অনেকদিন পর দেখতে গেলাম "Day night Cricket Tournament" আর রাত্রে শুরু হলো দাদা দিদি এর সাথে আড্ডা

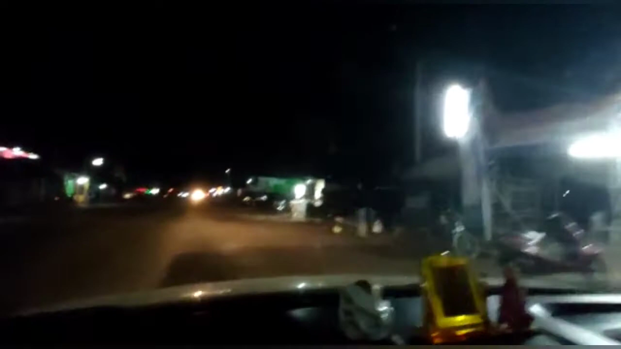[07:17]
বন্ধুরা, সাত সমুদ্র 13 নদী পার করে অবশেষে পৌঁছে গেলাম সত্যম ধাবায়।